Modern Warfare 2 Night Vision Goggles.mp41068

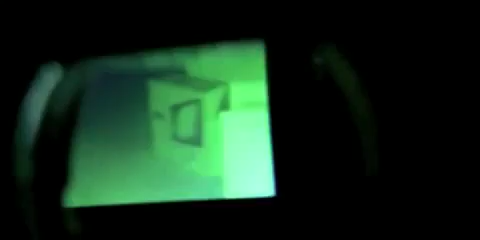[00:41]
And so we'll have it right here in the standard green mode here for the night vision goggles And as you can see here just looking around the room They do work Okay, and there's a couple different settings here and I'll get to them in a second But it's my MacBook Pro,
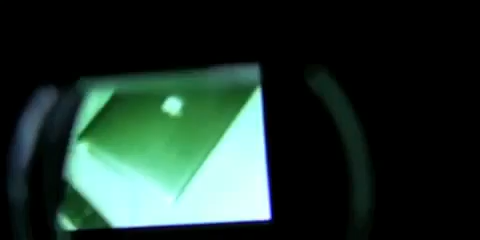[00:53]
a couple remote controllers It's my iPhone It's a nice little iMac box right there
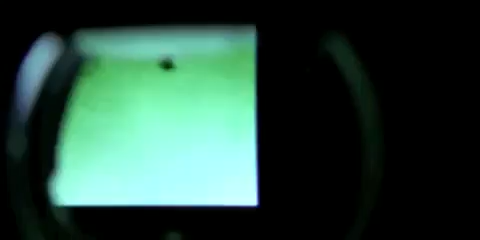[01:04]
Ha ha ha Klutz All right,
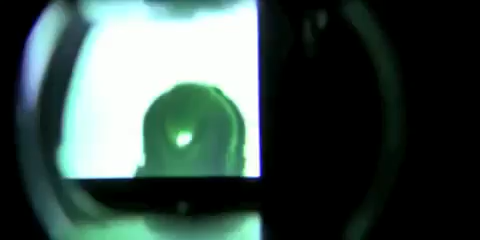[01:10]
and this is also the little hopefully nobody got scared when they saw that But now this is also a little hair here that came with the Prestige
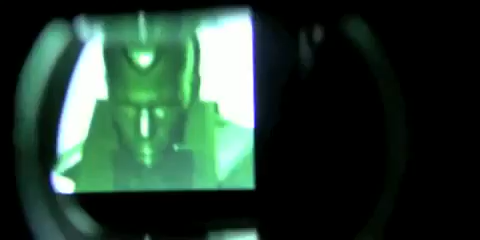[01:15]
Edition You can put these night vision goggles on that head while you're not using them
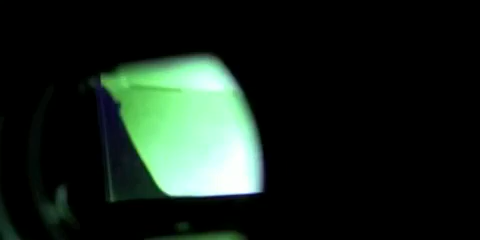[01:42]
so I just change this to go a little bit further range A little bit down the You can look a little bit further here So I turned the brightness up or the intensity of it up And it actually works a little very well And also it does have a